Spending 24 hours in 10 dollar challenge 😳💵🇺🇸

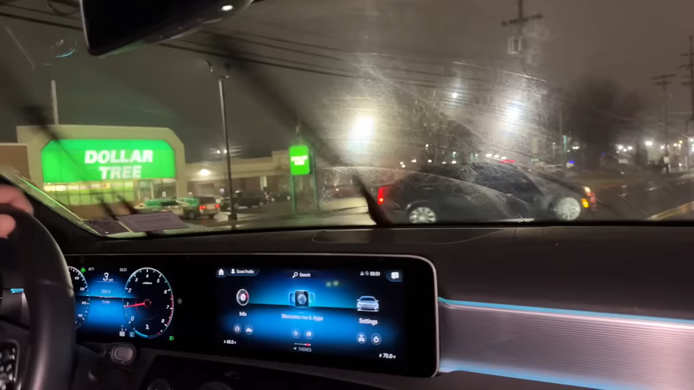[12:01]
अरे भाई यहाँ पे जो है ना एक दुकान नजर आ गई है, डॉलर ट्री, आपने कराची में तो बहुत देखा होगा $1 shop, $1 shop, ये है एक्चुअली $1 shop भाई। यहाँ देखते हैं अगर कुछ खाने पीने का मिल गया तो मजा आ जाएगा।